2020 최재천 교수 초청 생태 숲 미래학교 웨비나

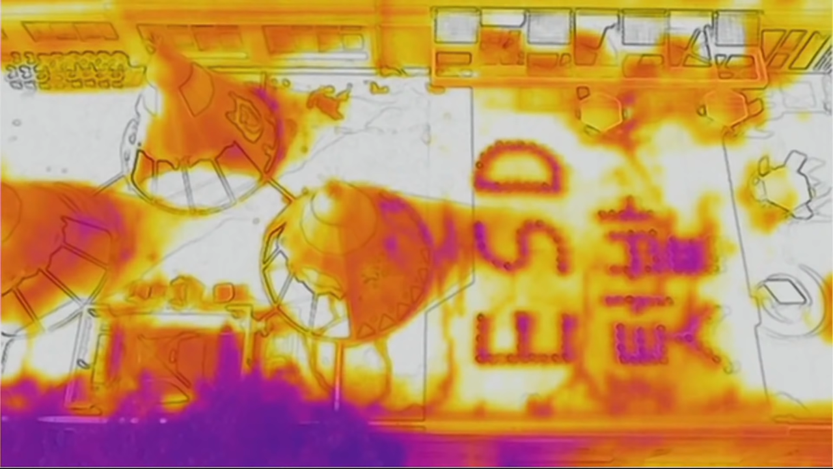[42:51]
그런 면에서 이런 공간적인 기반들에 대해서 학교가 주어진 여러 가지 장비들을 활용해서 탐구하고 이해하는 방식들, 그리고 그걸 활용해서 뭔가 좀 더 나은, 더 나은 방식의 사회를 만드는 데 기여할 수 있는 경험들을 수업 중에 갖고자 합니다. 그래서 앞에 보이는 사진은 열화상 카메라의 데이터를 방식으로 지구가 더워진다는 걸 가정해서 실제 드론이나
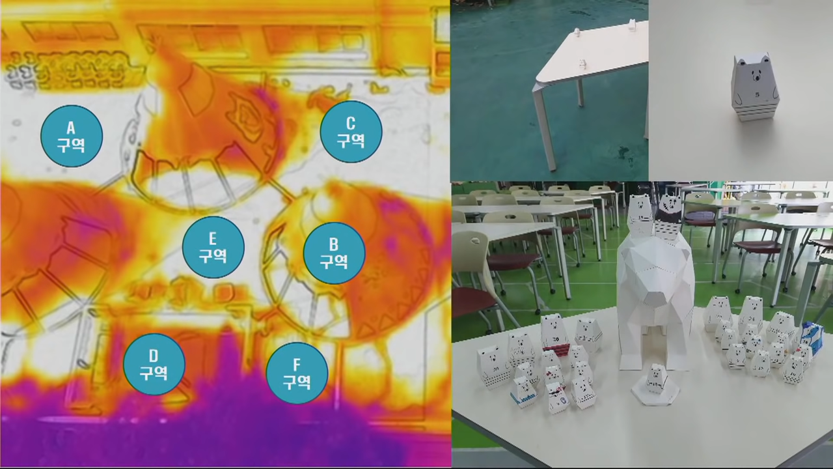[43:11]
이런 걸 활용해서 학생들이 만든 북극곰을 구하는 그런 프로젝트를 수업 통해 했던 장면들이고요. 실제 학교가 다른 기관에서 할 수 없는 일들을 앞으로는 해야 되지 않을까.